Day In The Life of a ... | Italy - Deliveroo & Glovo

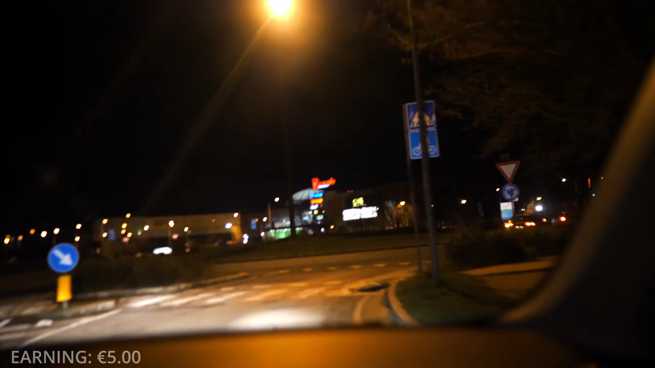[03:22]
È questo, è lì che dobbiamo ritirare per poi consegnare a 50 metri più avanti dell'ultima consegna.